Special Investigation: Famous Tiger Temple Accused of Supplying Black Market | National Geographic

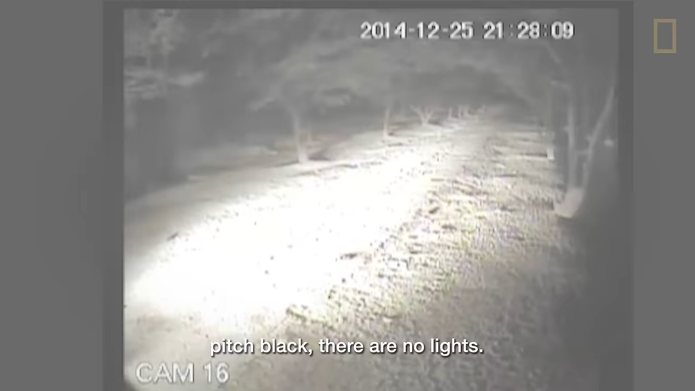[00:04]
Pitch black. There are no lights. You see the cars driving into the Tiger Temple and the staff workers that are helping the wildlife traders.